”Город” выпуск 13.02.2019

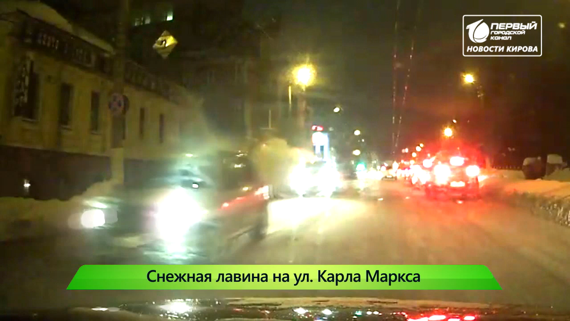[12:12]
Судя по видео, мужчину чуть ли не полностью засыпало снегом. После этого случая многие автолюбители остановились, чтобы помочь бедолаге, но мужчина не пострадал.
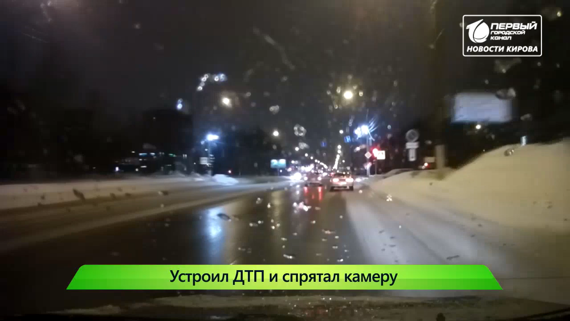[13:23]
Вот машина едет по улице Московской, Лихач не успел затормозить и врезался в «Тойоту».